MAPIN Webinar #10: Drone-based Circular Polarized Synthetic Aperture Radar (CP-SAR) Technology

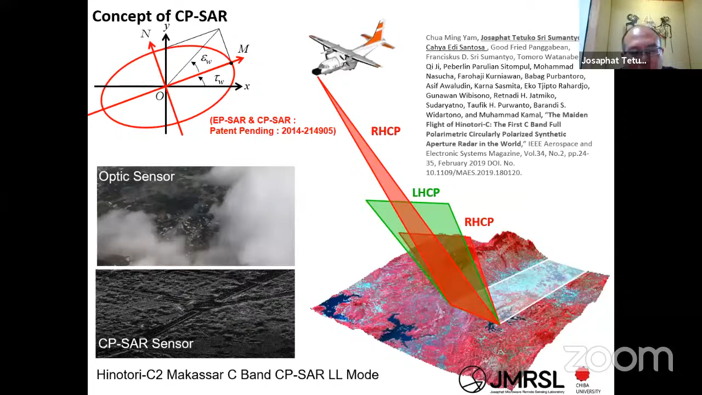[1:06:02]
Dan ini adalah yang pertama di dunia. Anda bisa kerjakan dengan CPSAR ini dan Anda bisa nulis paper, itu bisa Anda kirim ke IEEE dan saya kira jurnal-jurnal top di dunia. Sensor yang sudah saya kembangkan selama ini tidak hanya yang C-band saja, tetapi juga ada L-band dan X-band.
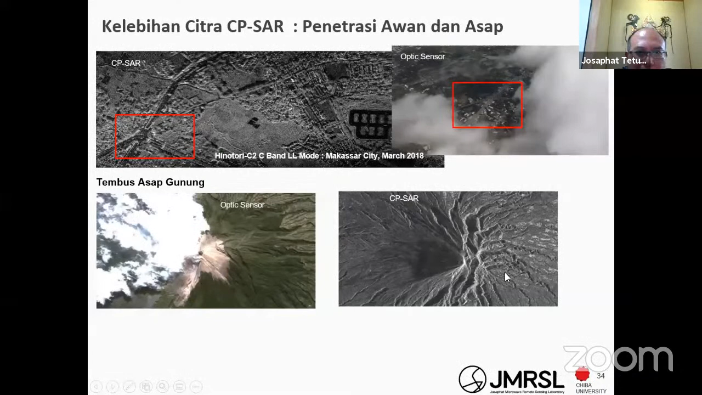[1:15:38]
Ada asap mode masih kita bisa tembus di sini ya. Kemudian ini untuk detail ya, mapping detailnya ini kalau Anda zoom up lagi Anda bisa tahu ini pilar-pilar di dalam rumah pun Anda bisa deteksi. Kalau resolusi 1 cm Anda bisa juga tahu di situ ada kursi, meja,
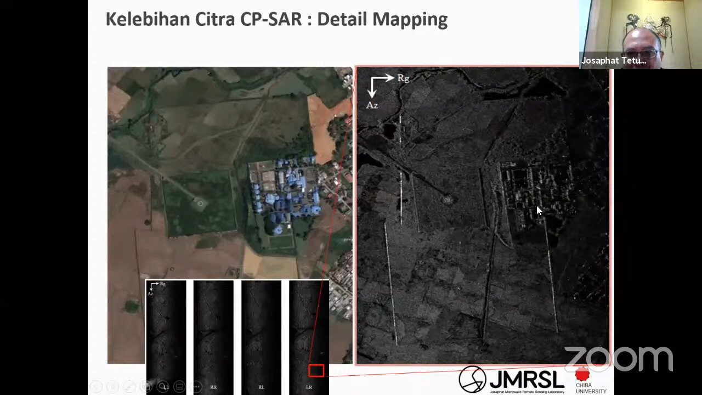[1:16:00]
maupun rak, mungkin bahkan ada orang yang ada di dalam atau tidak pun Anda bisa tahu. Khususnya untuk mendeteksi persenjataan yang disembunyikan. Ini di perumahan di Timbuseng ya, di selatan Makassar, kota Makassar di situ. Anda bisa lihat di sini, ini kiri adalah optik, yang kanan adalah dari CPSAR.
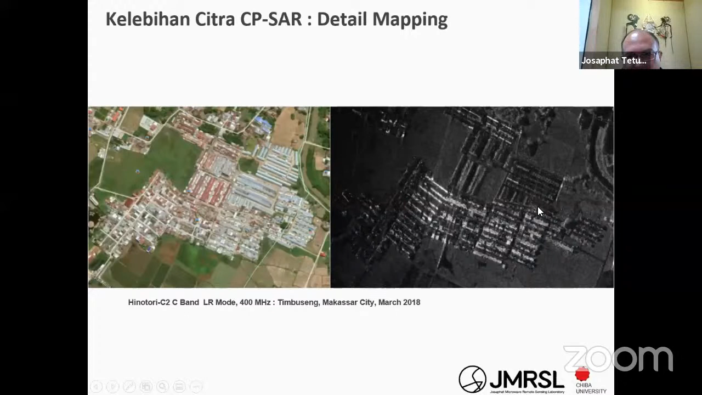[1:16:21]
Anda bisa lihat di sini dari CPSAR pilar-pilar pabrik ini ya, tidak ini Anda bisa deteksi di sini. Jadi bisa menembus ke dalam pabrik.
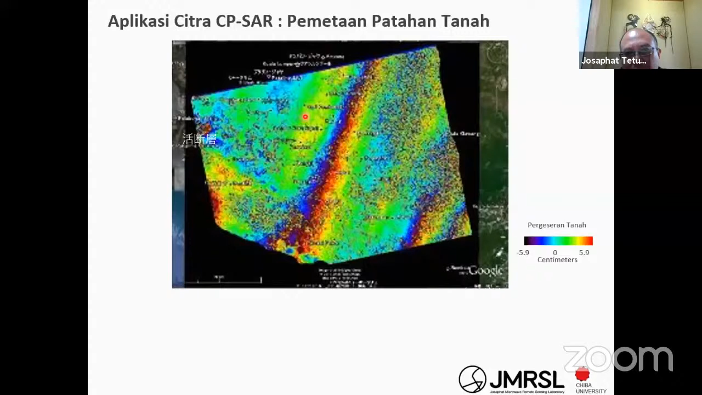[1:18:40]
Karena biasanya patahan-patahan di sini akan terjadi gempa dan itu akan biasanya akan membuat impact yang cukup besar, tidak hanya untuk provinsi itu sendiri tapi untuk negara juga. Ini contohnya ada untuk penurunan tanah di utara Jakarta ya. Ini Anda bisa menggunakan di INSAR. Mungkin rekan-rekan yang bekerja berkecimpung di geodetik saya kira sangat familiar dengan INSAR atau interferometric SAR, differential interferometric SAR atau permanent scatter
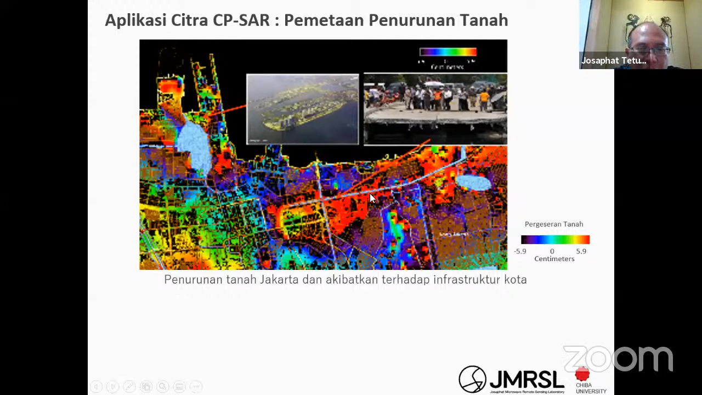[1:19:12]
interferometric SAR untuk mendeteksi secara detail ya dengan akurasi sentimeter setiap tahunnya bergeser berapa kemudian turun berapa sentimeter. Ini untuk daerah Malaysia,